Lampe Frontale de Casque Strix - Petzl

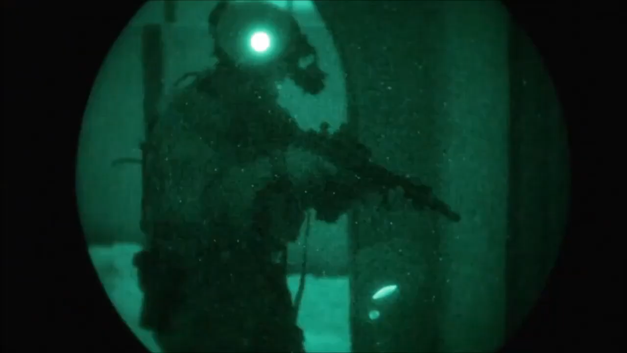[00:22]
Introducing Strikes, the first Petzl range of hands-free lights designed for military and law enforcement users.
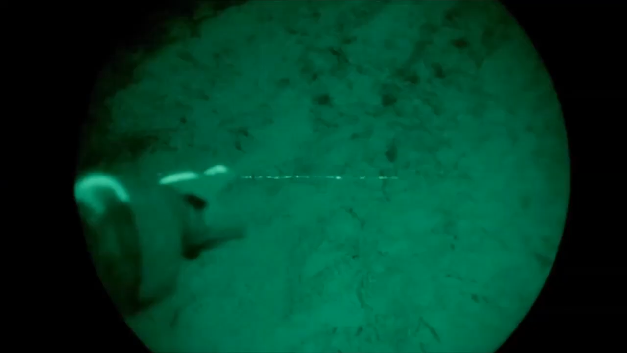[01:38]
The Strikes IR model offers three infrared lighting modes, close range vision, movement, and identify friend or foe.
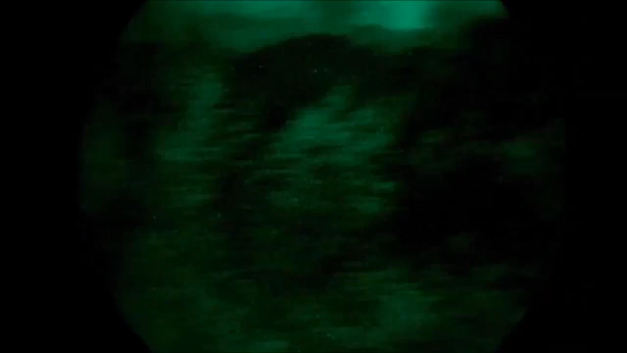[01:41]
The intuitive lighting control minimizes the chance of accidental light discharge or mode switching,